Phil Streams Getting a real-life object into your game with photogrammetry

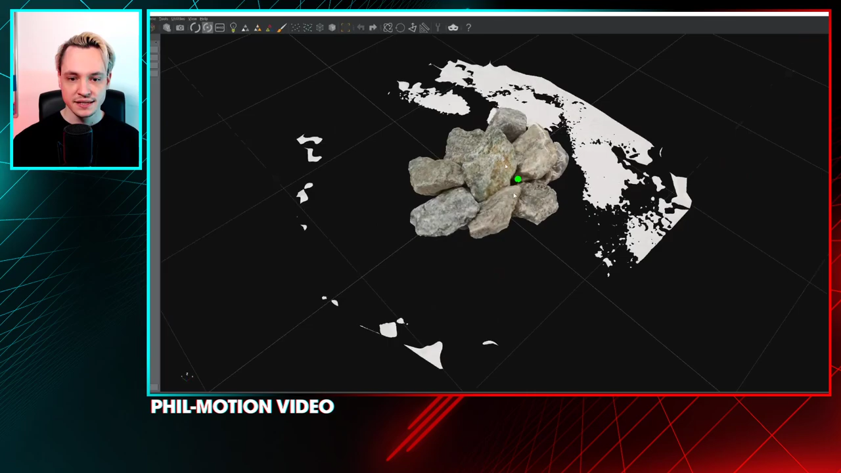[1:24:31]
So now how to get rid of all this gunk, for lack of a better term, that surrounds it. We can select it. And there we got some tools there for selection.
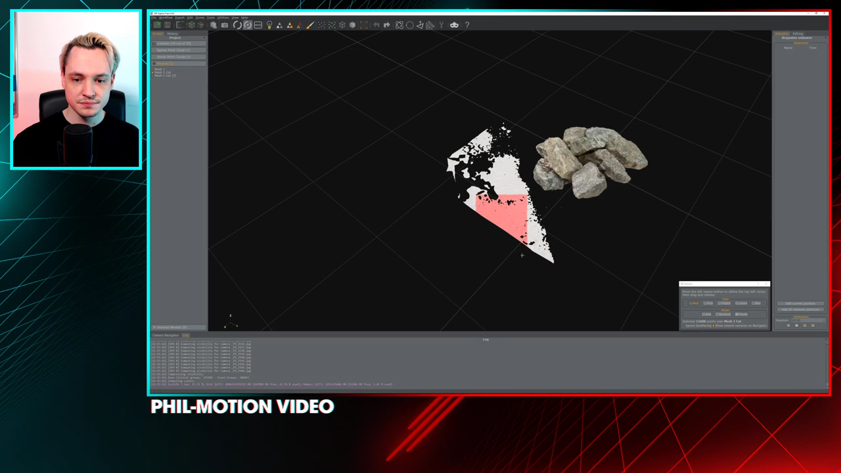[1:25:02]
And by the way, when you want to turn your camera, because now you can't, when you're in this selection mode, yeah, you have to pause here the mode, and then you can turn your camera like so, and then you have to resume your selection again.
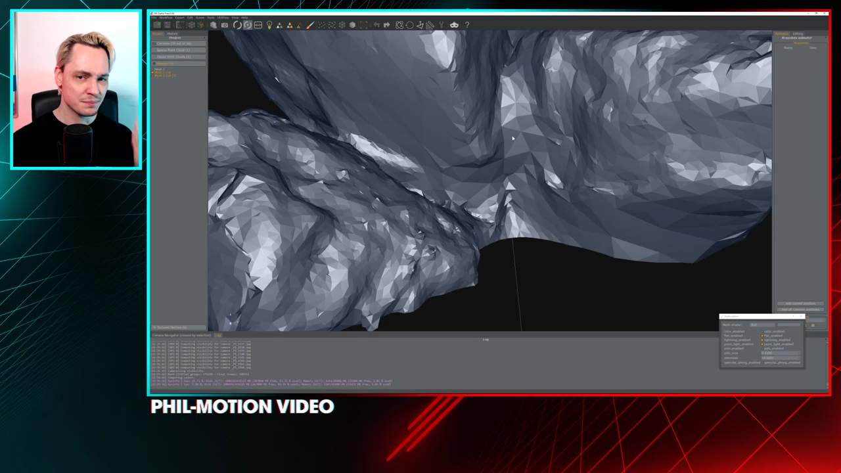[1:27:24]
But the algorithm produced here this kind of soft bridge. So this might be something that we would clean up later.
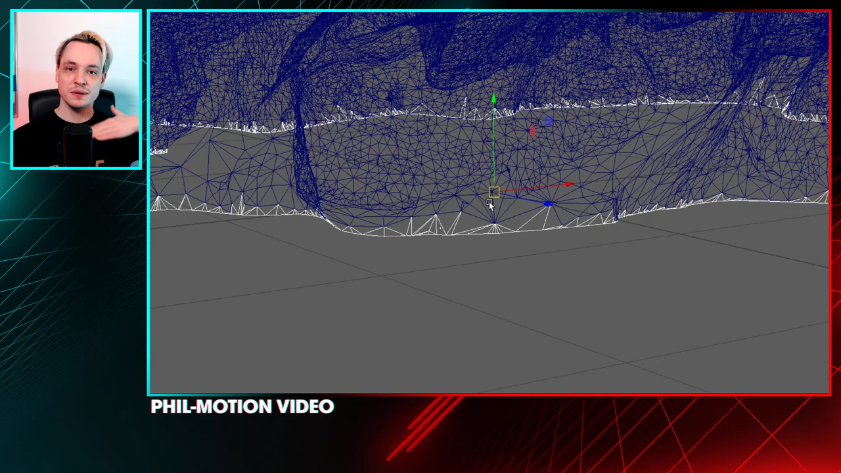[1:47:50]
We used a plane to split it
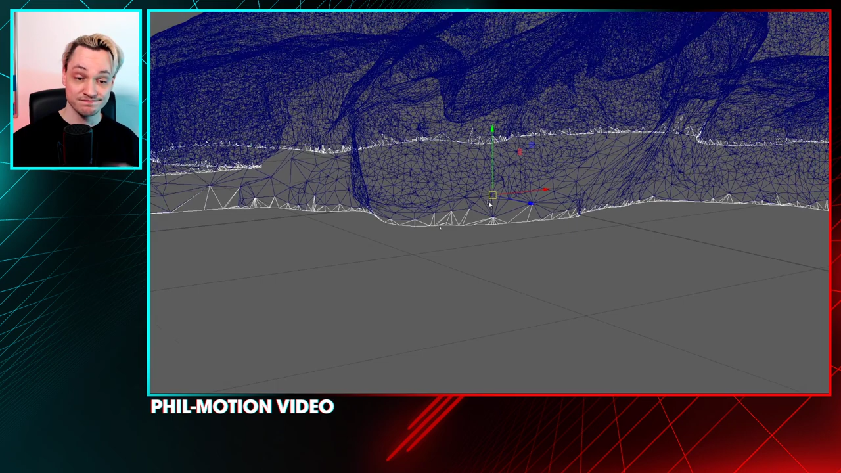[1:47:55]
of the photogrammetry model from the background. Yeah, this didn't quite connect well.
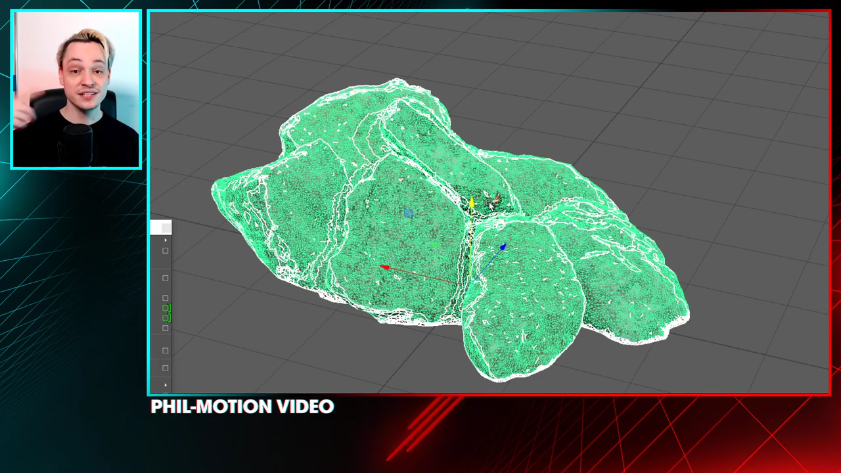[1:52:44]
So pretty much here, especially on the lower rim,
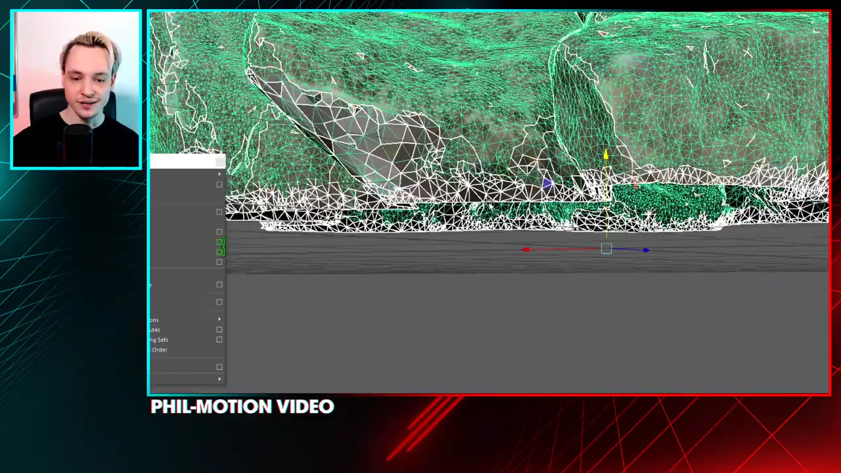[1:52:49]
you can see there's a texture, a new texture shell for essentially each face.
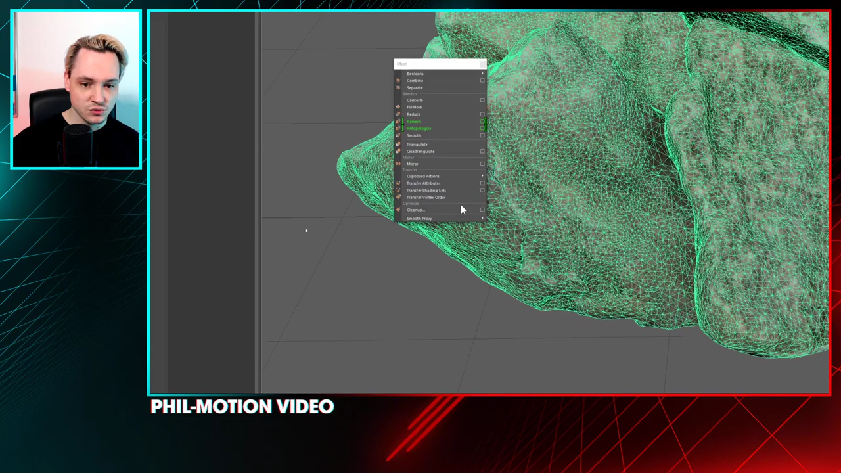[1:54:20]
There's this cool tool called cleanup. And there we go. So we can say cleanup matching polygons, apply to selected objects.